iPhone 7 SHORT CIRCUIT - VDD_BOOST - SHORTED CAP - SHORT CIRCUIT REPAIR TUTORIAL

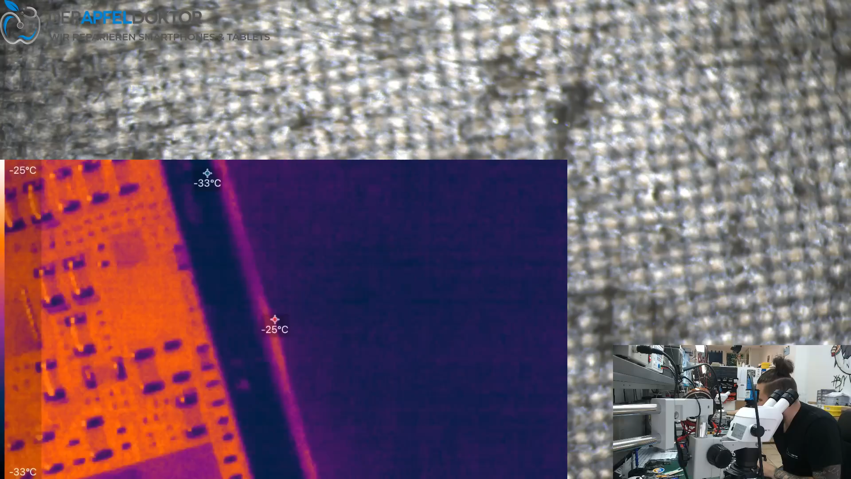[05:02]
On screen: min -33°C, scale top -25°C, scale bottom -33°C
Whoa. Do you see that? Yeah. Great.
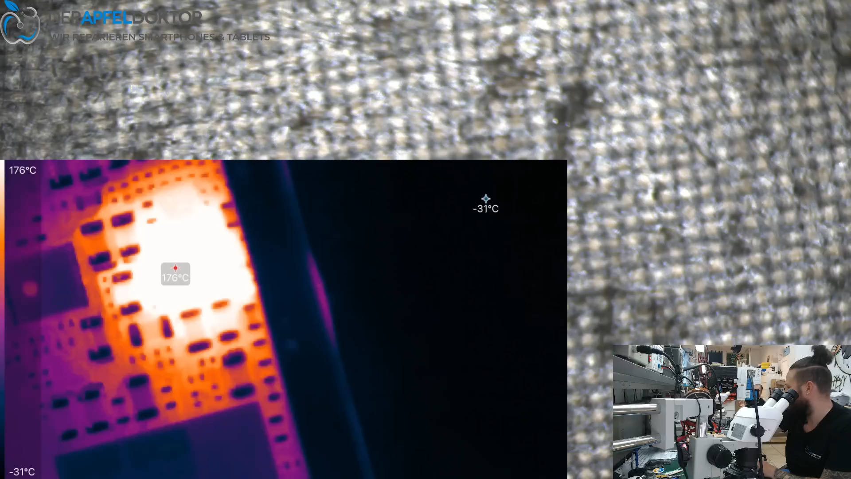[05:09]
On screen: scale top 176°C, scale bottom -31°C
Do you see the cap next to. Next to the IC on the left. I think here we are.
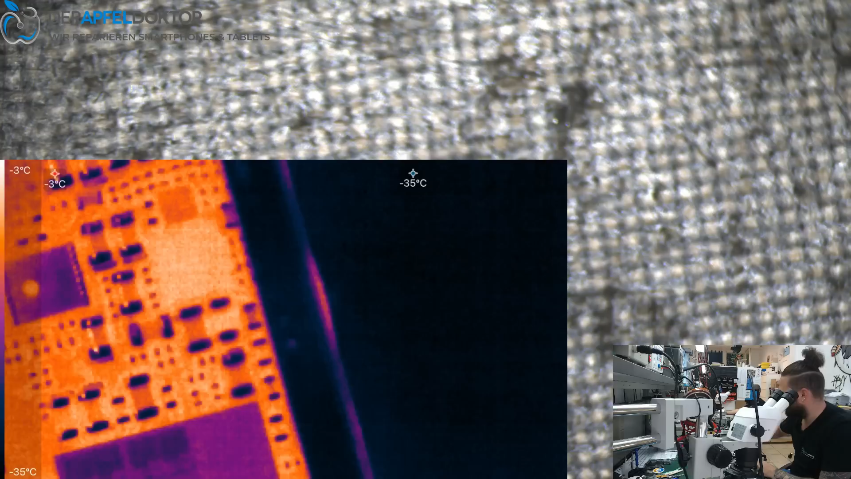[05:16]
On screen: scale top -3°C, scale bottom -35°C
Great. Okay. Now let's have a look under the microscope.